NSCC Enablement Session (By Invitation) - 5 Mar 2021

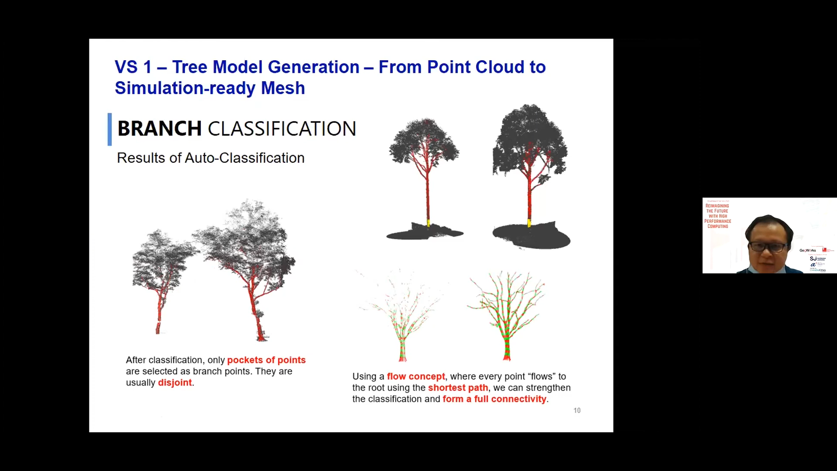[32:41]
tree branch, and trunk according to the tree species. And this one, we also have our unique algorithm in order to get the shortest path and form the whole connectivity.
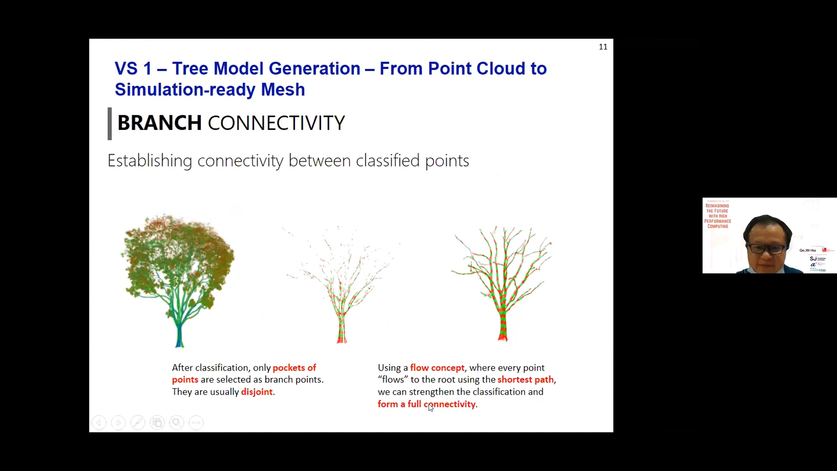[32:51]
So, ultimately, we are able to come up with this model called tree-factor model.